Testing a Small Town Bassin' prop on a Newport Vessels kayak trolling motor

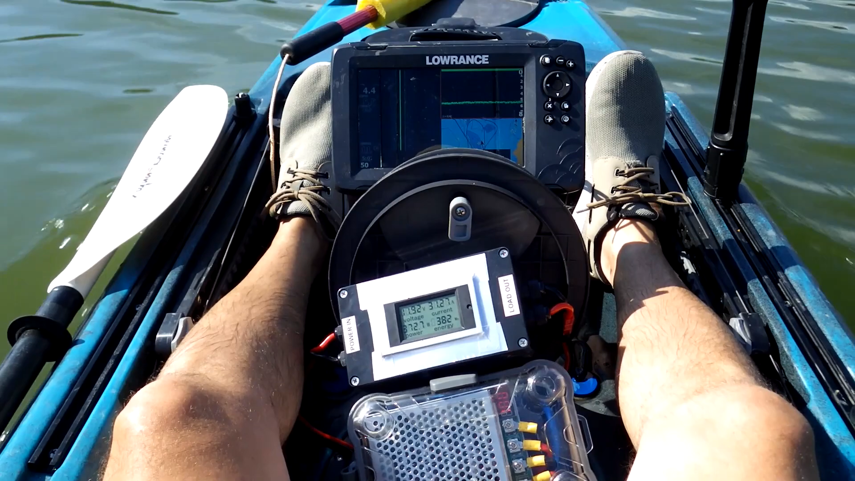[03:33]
running at 100% power pulling 372.4 watts of power and my speed is 4.4 miles an hour.
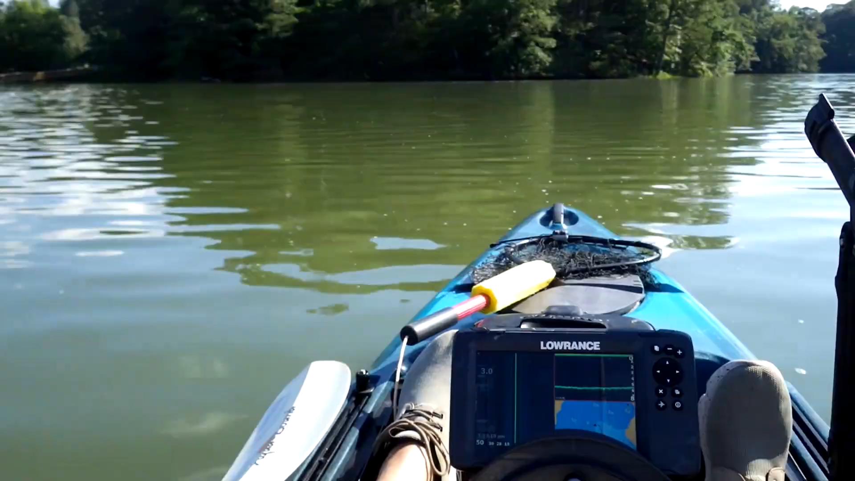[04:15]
Going this direction we're at 365 watts of power and 4.5 miles per hour.